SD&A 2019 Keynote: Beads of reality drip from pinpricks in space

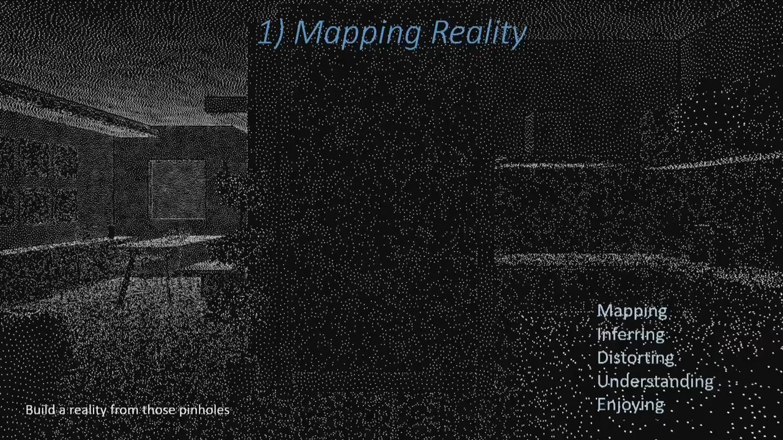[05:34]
And it's from that that we create some abstract form of reality in our minds, where we think surfaces are, by triangulating on these points and doing all that just from these little pinholes.
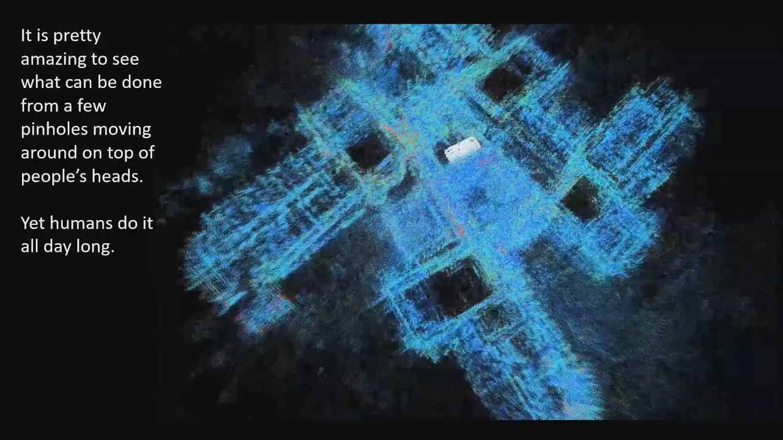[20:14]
So this is the, you don't really recognize it, but that's Studio A, I think. The building I work in, or Studio C.